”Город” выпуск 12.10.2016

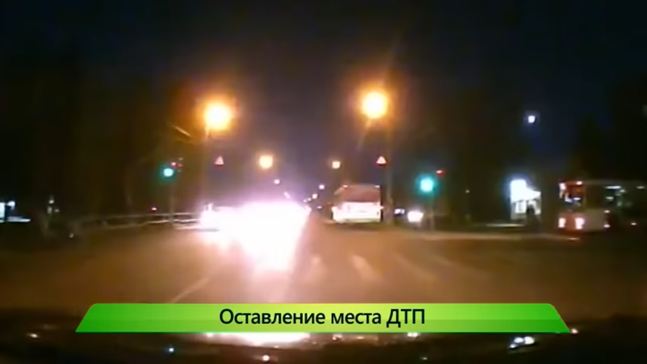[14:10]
После инцидента нарушитель скрылся. Владелец регистратора, в свою очередь, поспешил осмотреть машину. От удара у нее помяло крыло. Сейчас автор видео ищет виновника ДТП.